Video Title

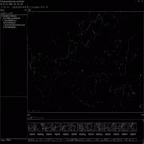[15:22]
in the essence of getting it finished quickly without having to break it up into 20 or 40 sections, I've just done it at this detail level,